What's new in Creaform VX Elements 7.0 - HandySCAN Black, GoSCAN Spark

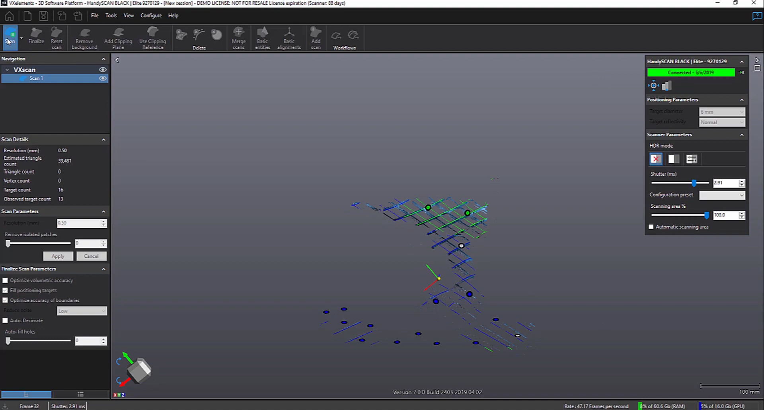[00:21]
It lets you control a lot of things while you're scanning and then post-processing the data before you'll take it to another
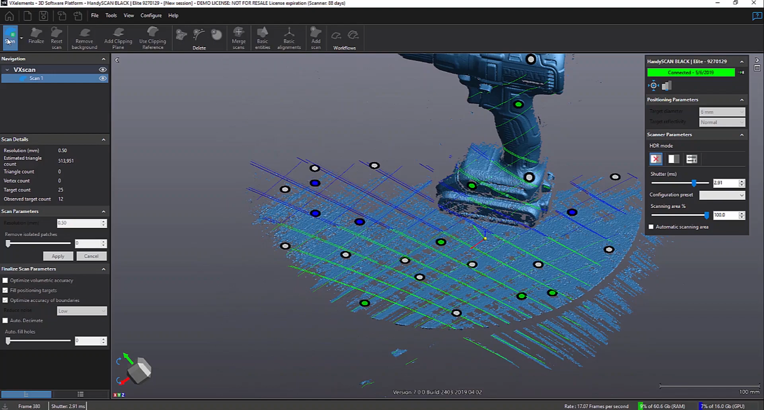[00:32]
application like VX Model or VX Inspect or into a product like
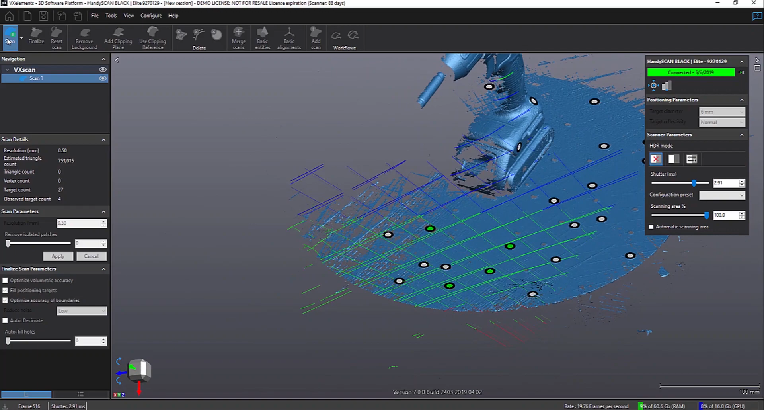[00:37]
DesignX or Geomagic for SolidWorks or PolyWorks. Many times, you'll want to do some cleanup or do some different things before you do that. So, we'll walk through and just show you some of the new stuff specific to VX Elements version 7. We have another video that goes through all of VX Elements that you can watch as well.
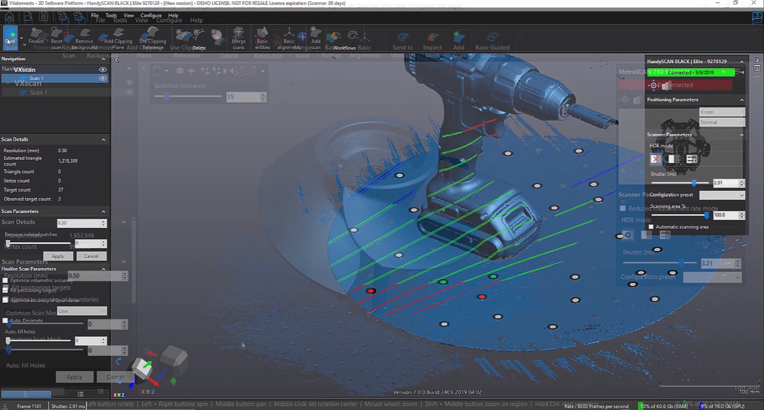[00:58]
So, some things right away, if you're familiar with VX Elements,
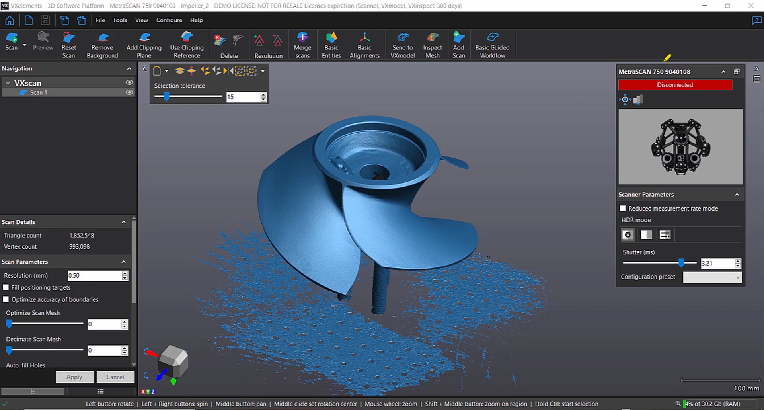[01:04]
is with VX Elements 7, you'll notice this screen right here. It sticks out at you. That's changed. And that contains just a lot of the
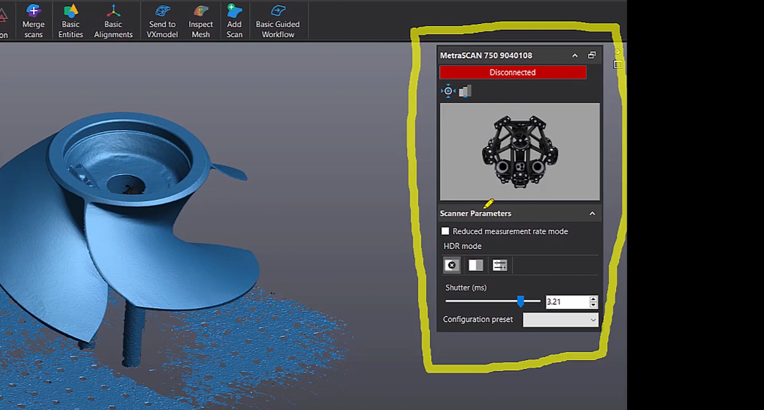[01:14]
scanning parameters or just some of the things that you want to quickly access. Now, depending on what scanner you have your system configured for, you'll see that here.
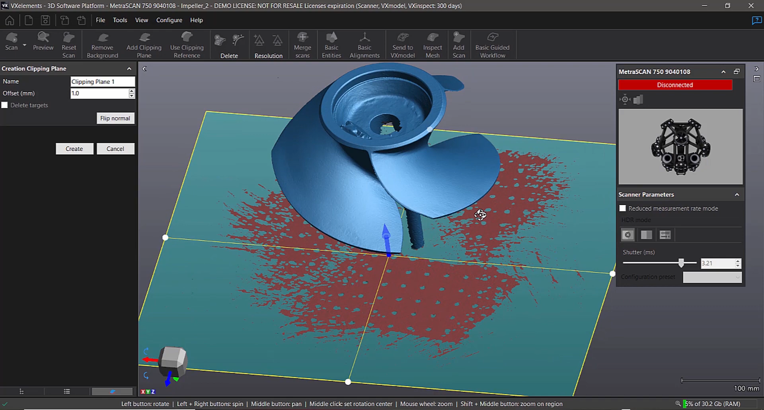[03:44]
In this case, we just had the part fixtured up on a table and you can see what it's done.
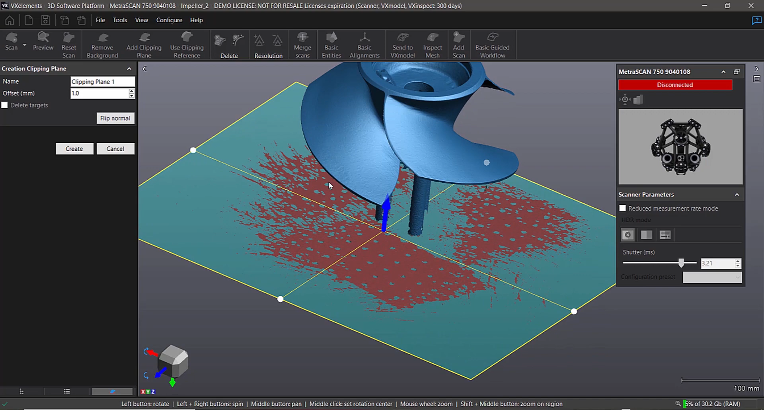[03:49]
It's recognized, hey, this big flat area looks to be the background. But while I'm in this command, I can grab this and move it up.
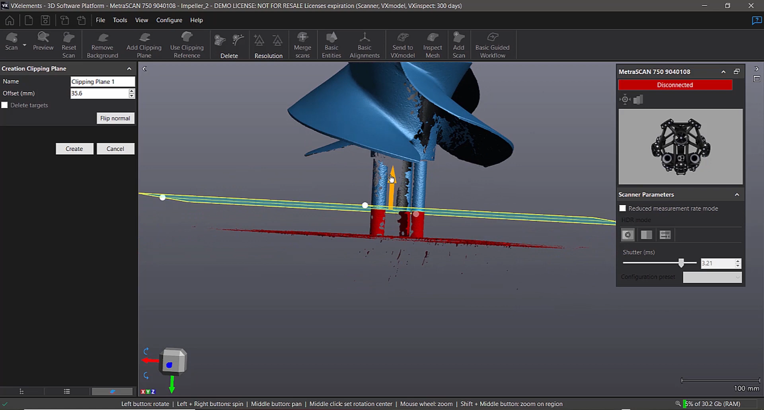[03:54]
And you can see everything in red is what it's going to delete. And basically, what it's doing is creating a clipping plane. So, we can take a look at that.
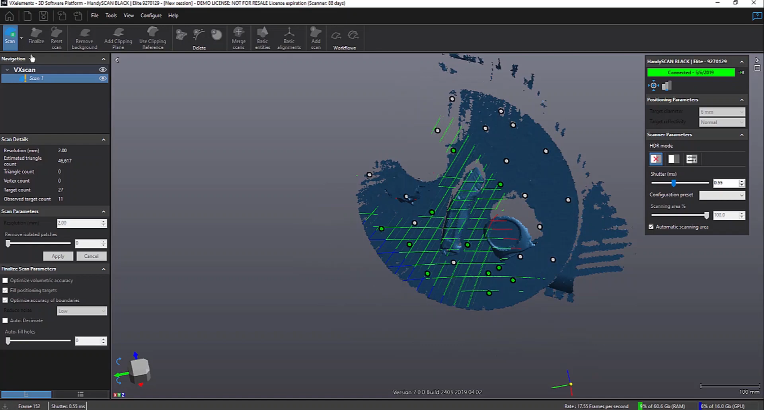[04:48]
So, in this example, what I'm doing is a real quick scan at a low resolution.
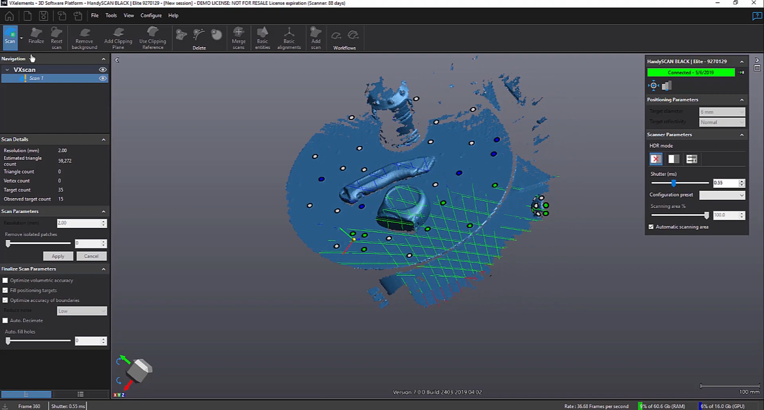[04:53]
And let's say there's just one item here that I really want to focus in on. So, maybe it's something that I'm going to scan over and over for, let's say, doing production inspection.
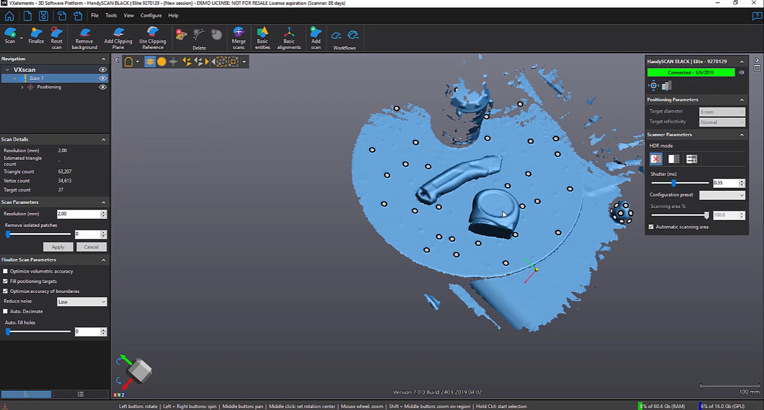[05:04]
Or, it's just I want to be able to isolate an area and only scan that. So, what I'm doing is deleting all the other data except the one object that you see here.
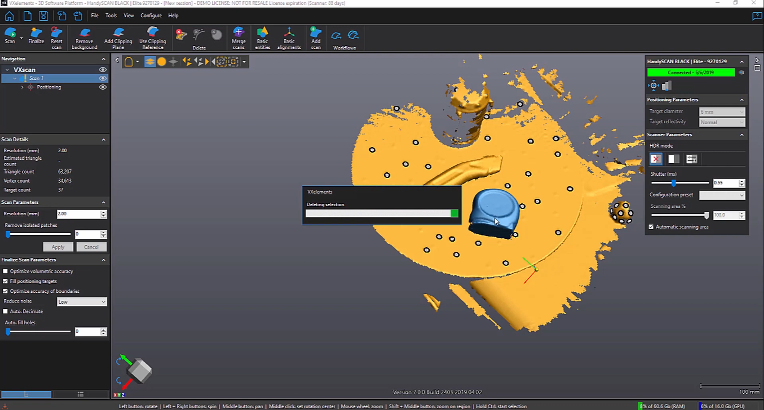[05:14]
And then what I'm going to do is I'm going to export that mesh and save it out.
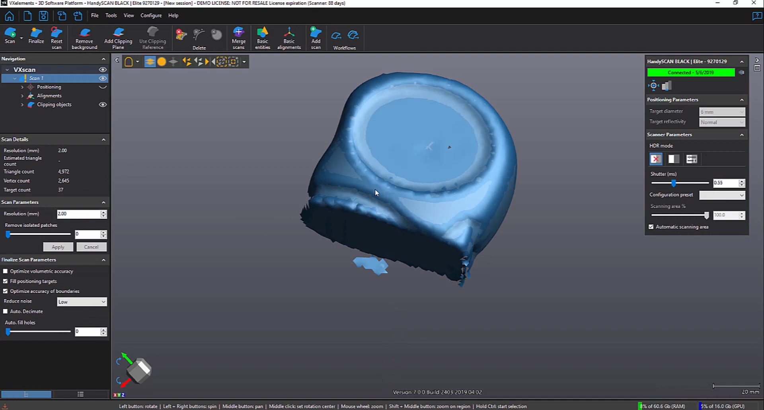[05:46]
And now we're going to set our resolution to much lower.
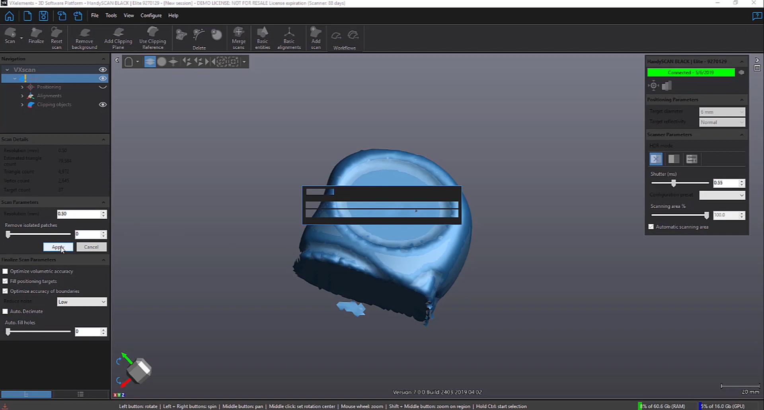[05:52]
So, we're going to go from two millimeters down to a half a millimeter. And then we'll go ahead and reset and start scanning.
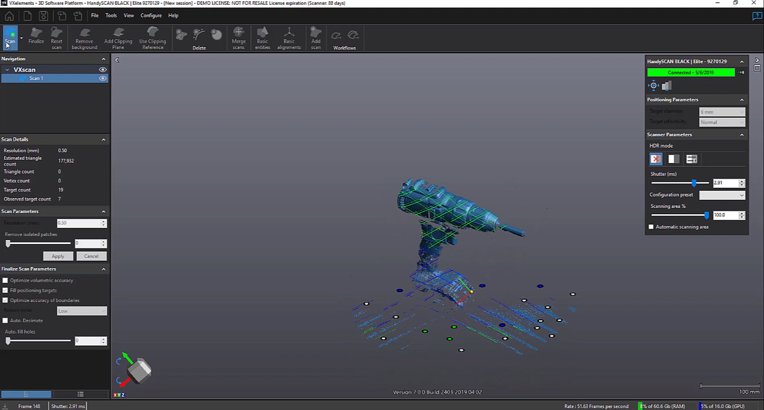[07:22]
you can see it's ergonomically placed right where your thumb is and allows you to access this multi-function ability. And it's smart enough to know depending on what you're doing. For example, if you're not starting to scan yet,
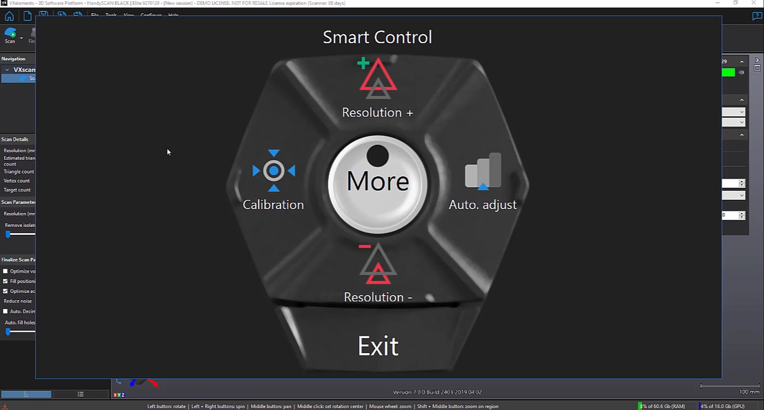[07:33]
you could do something like calibration, auto-adjust, things like that. And then once you're in the actual scanning process, if you push that again, you have access to different commands.
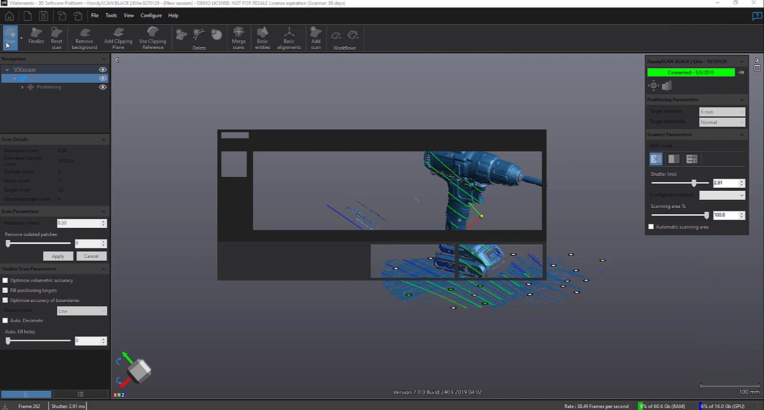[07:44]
So, it's smart enough to know. And these are the most common things you typically would want to do while you're scanning.
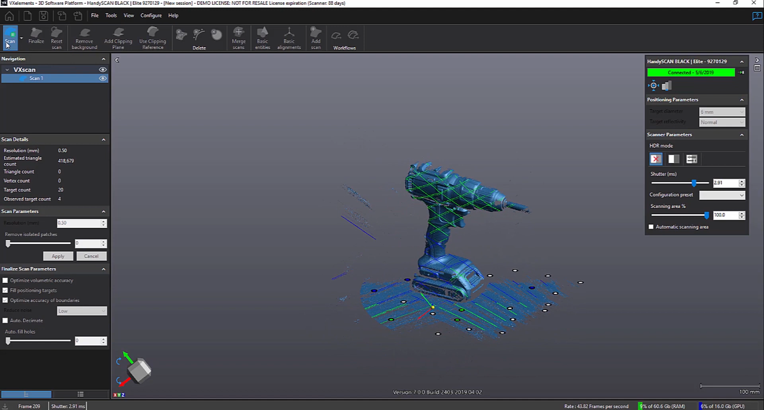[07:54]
So, it's very intuitive. You don't have to go back to the computer to make a lot of these changes.
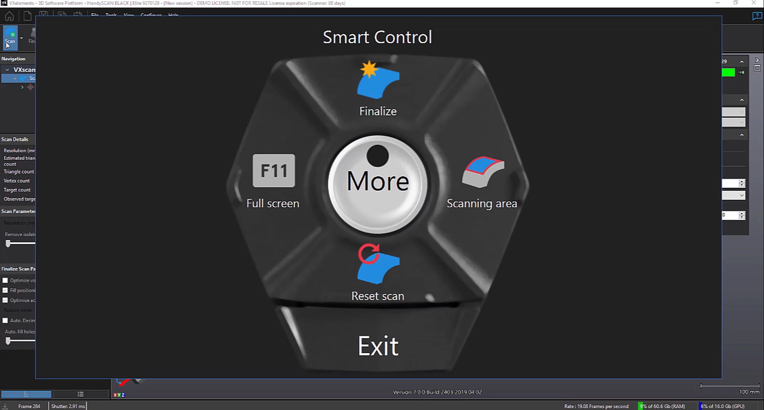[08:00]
It's very interactive.
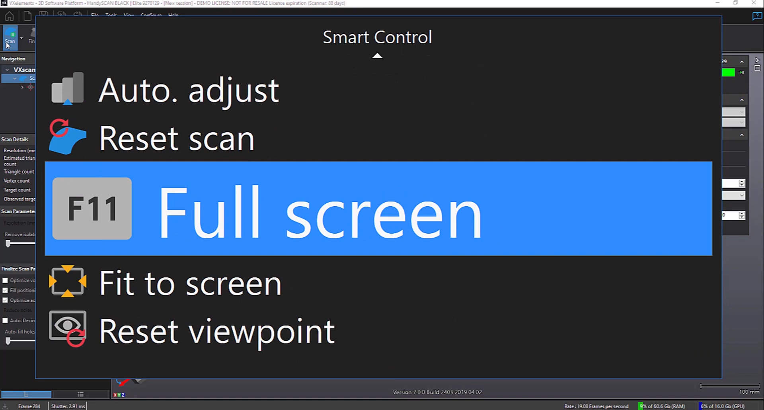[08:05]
So, again, as you scan, you can hit the button and toggle through some different
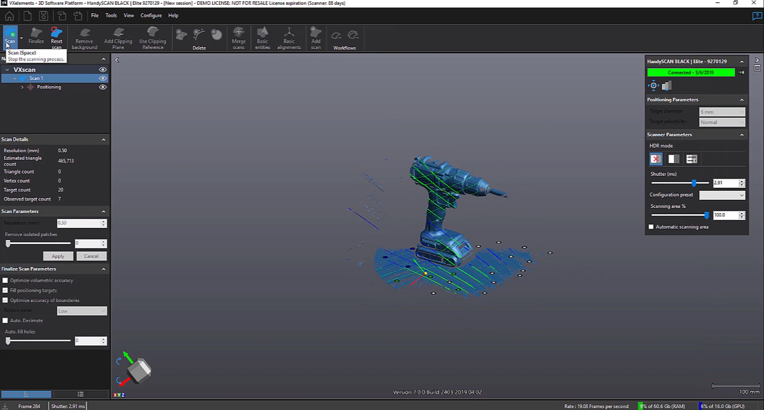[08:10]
settings and different menus to get to some of the most commonly used commands while you're scanning.
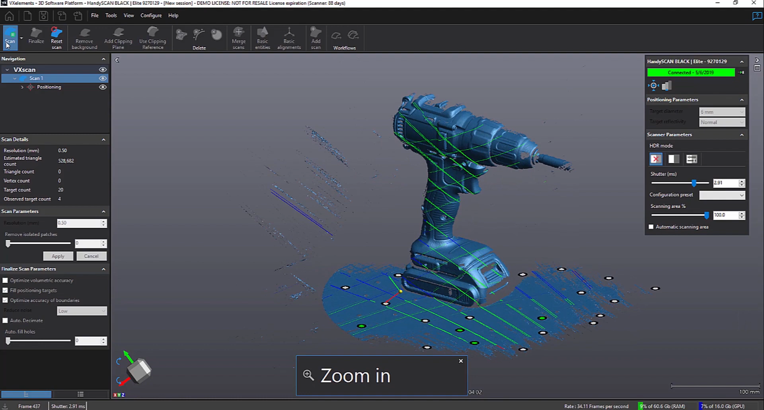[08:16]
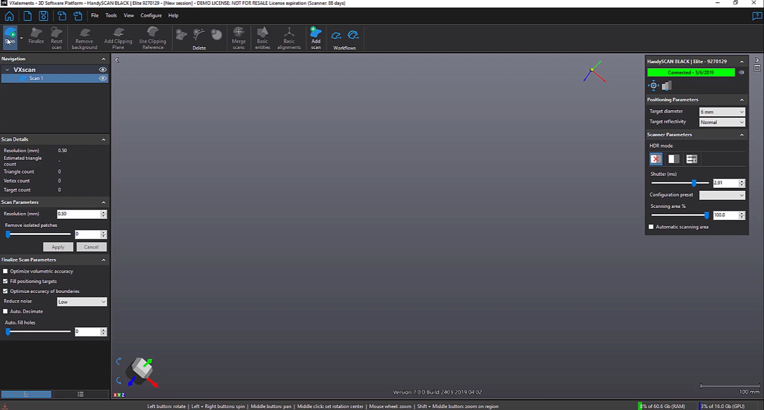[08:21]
So, another new feature that is unique to the HandyScan Black and the new GoScan Spark is when you're scanning now and you're done scanning,
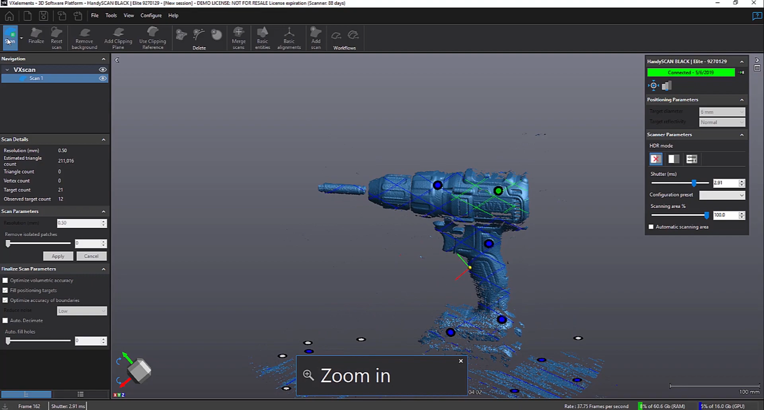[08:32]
basically when you hit stop scan, the rendering of the final actual polygon mesh is almost instantaneous.
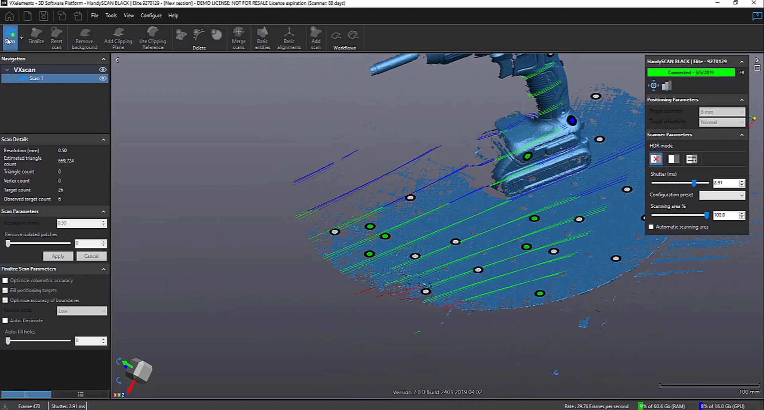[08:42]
And that's because we are now using some high-end graphics cards to
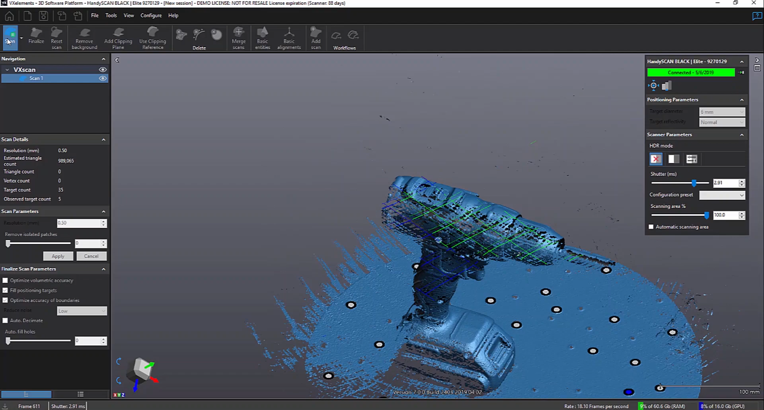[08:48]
basically do a lot of this rendering on the fly.
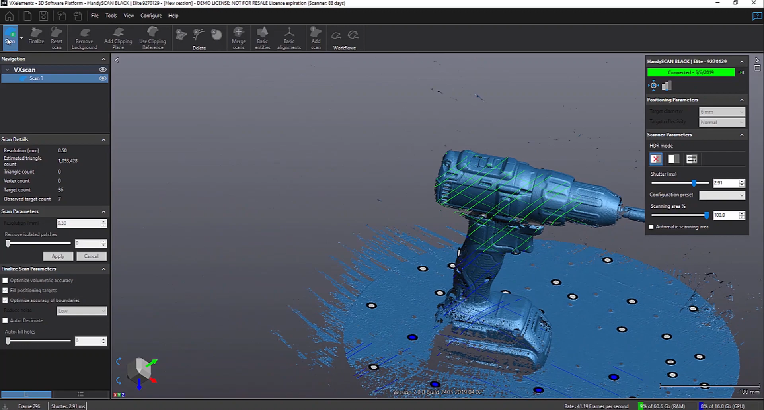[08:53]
So, we're actually taking advantage of some high-end graphics cards and using the memory right on those cards to scan. So, this allows you to scan and when you're done,
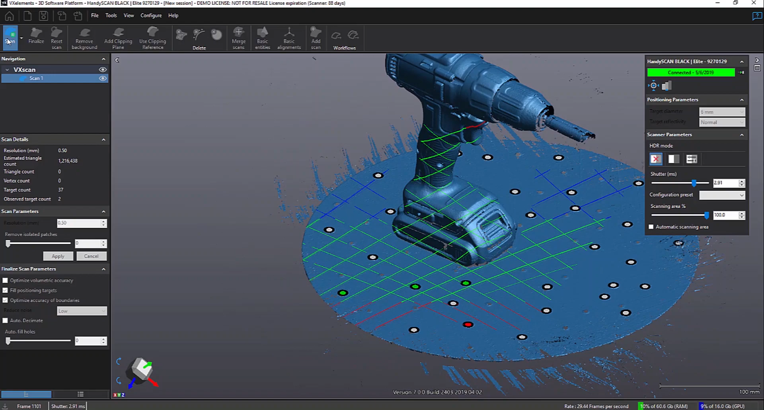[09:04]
you basically hit stop scan and it takes literally seconds to render. So, you see here as we move around and scan and, of course, the longer you scan, the more data you're collecting. So, now when we hit stop scan,